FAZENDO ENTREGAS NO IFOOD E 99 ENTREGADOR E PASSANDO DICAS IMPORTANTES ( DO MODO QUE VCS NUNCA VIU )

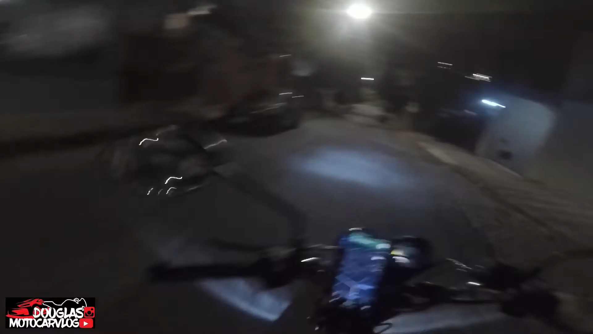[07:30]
Não sei se deu pra como que é o lugar, tá ligado? Tipo, sozinho ali, mano, era foda fazer entrega, porque ali a gente procurou ainda o número. Eu não tô falando nem questão do lugar, não. Eu tô falando que o número ali era tudo bagunçado, tá ligado? Então, tipo assim, eu descer da moto e parar a moto e negócio... Mano, eu ia ter que cancelar a entrega, tá ligado? Porque eu não ia ter como eu fazer aquilo tudo e parar a moto longe, tá ligado?
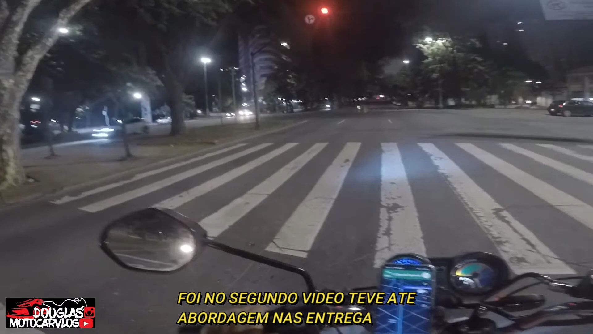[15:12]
Igual no meu primeiro vídeo de fazer nas entregas. Mano, você reparar no meu vídeo lá que só tava eu na rua. Você não via quase ninguém na rua, tá ligado? Até que na sexta-feira, ó, esse horário aí você chega a ver alguém.
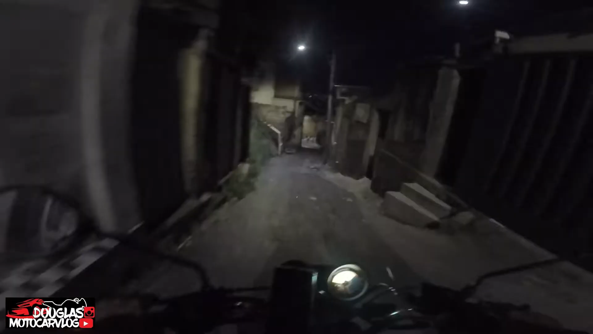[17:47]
Como vocês viram aí, as entregas... É daqui é na Ipão. Aqui triscou, ligou. Ih!